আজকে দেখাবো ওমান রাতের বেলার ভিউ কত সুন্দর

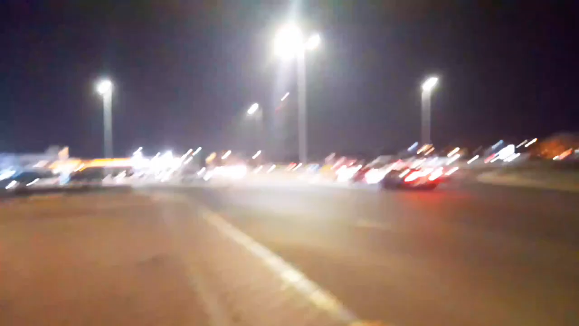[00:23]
রাতের ভিউটা কত সুন্দর ওমান, দেখেন যেমন স্বর্ণ না শিকশিক করতেছে। দেখেন পুরো রোডটা সন্ধ্যার মতো শিকশিক করে।